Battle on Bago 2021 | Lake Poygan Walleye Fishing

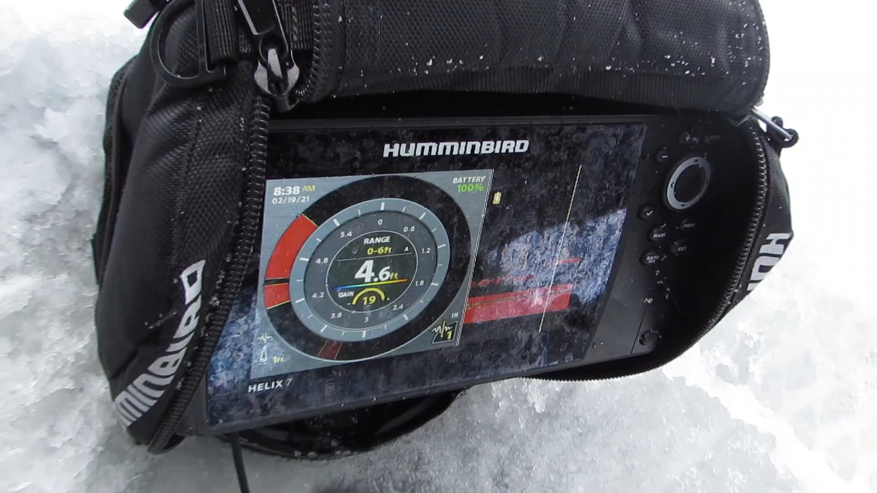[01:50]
On screen: depth 4.6 ft
It shows up so much better when it's not dark.
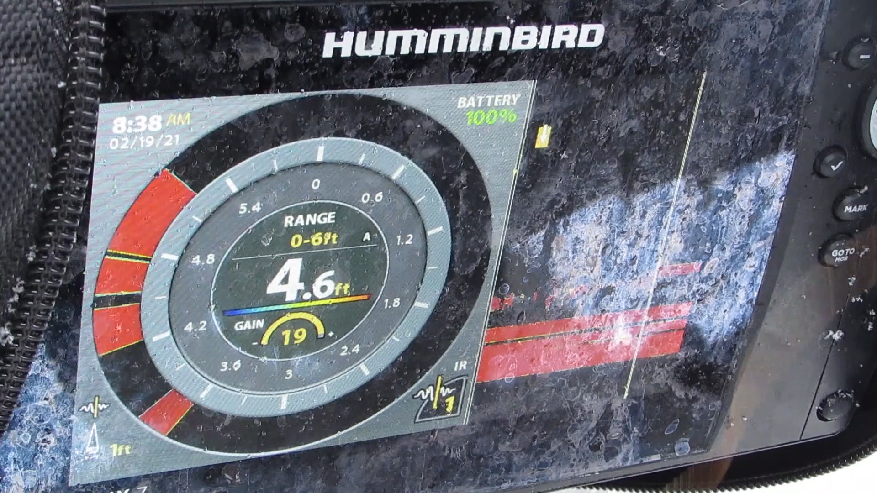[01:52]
On screen: depth 4.6 ft
Oh, that was a fish for sure. Oh yeah.